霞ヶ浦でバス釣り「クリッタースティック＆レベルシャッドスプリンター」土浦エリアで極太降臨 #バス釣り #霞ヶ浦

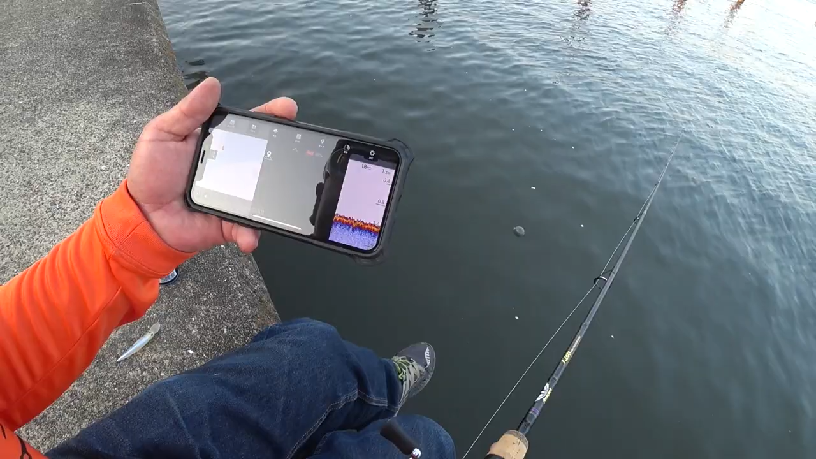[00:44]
前来た時より3度アップしてますね
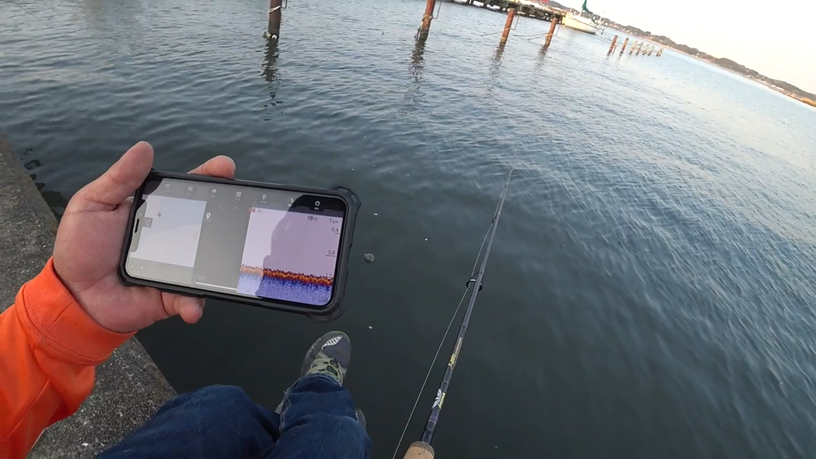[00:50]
うーんちなみにここの足元は1.2mです